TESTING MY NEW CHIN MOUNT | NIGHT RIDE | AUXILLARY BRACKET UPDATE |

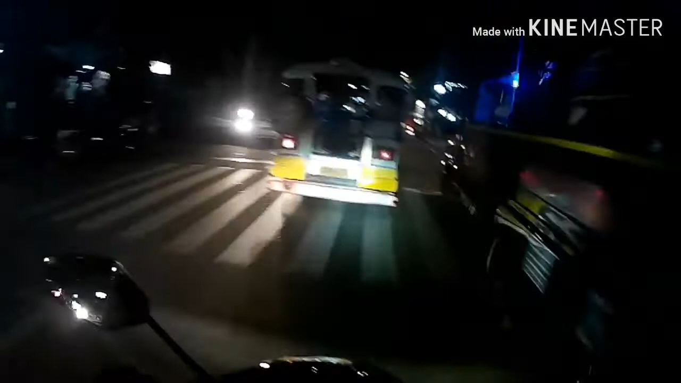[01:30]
So yeah Just a reminder guys You might see me Splitting lanes Nauso naman na Sa atin Dito sa Pinas But Sometimes ano Kailangan talagang Magkamote Pero nasa lukon And yeah